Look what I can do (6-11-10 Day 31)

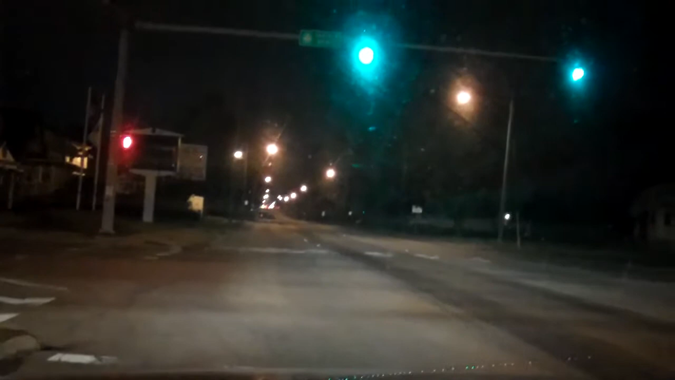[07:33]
crazy guy in the truck looking at me actually is he crazy or am I crazy for having that tape I don't know uh look family video can't see it though that sucks